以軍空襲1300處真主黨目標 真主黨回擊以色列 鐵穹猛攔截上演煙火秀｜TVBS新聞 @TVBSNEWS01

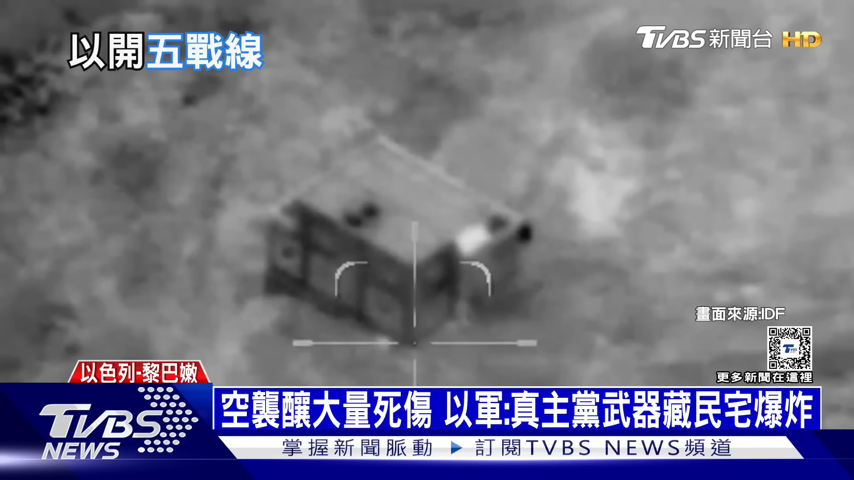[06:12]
從建築一側外漏以軍則搶在真主黨發動攻勢前先發智人打擊但現在最令人擔憂的是以色列發出的這段警告